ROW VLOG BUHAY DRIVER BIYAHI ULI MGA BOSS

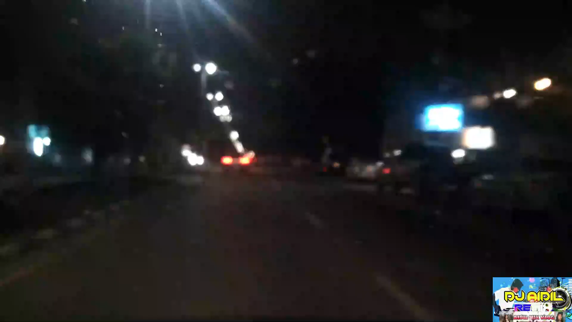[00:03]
Ayan mga boss, biyahe na naman tayo. Yun, biyahe na naman, walang upay na biyahe. Tuloy araw gabi.
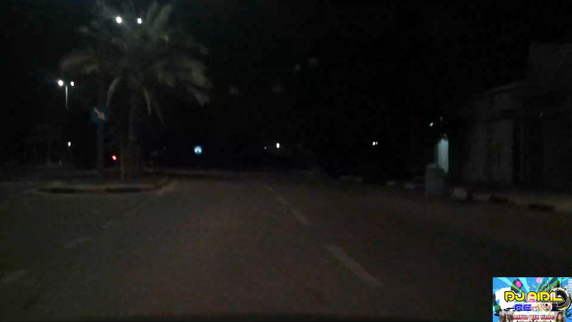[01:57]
Ang dilim dito. Daan muna ako sa ano, boss.
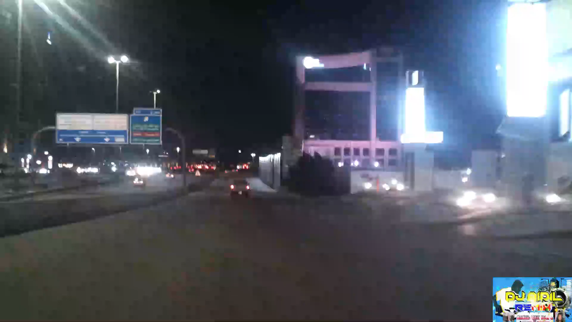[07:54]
Yun, kanan na naman tayo mga boss. Parang madilim yata tong isa kong silbo na. Yun, ganda.